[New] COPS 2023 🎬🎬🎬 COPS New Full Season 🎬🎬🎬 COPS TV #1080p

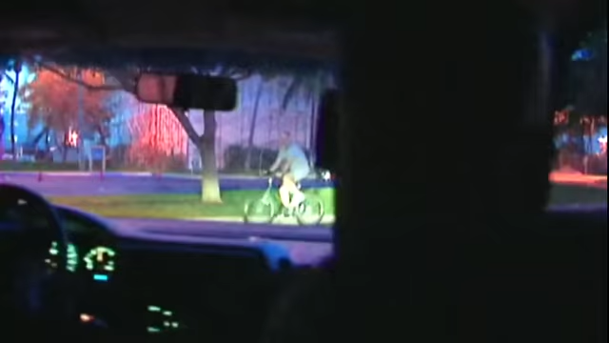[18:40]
He's going to run. He's running. He's running. Yeah. Come on. Come on.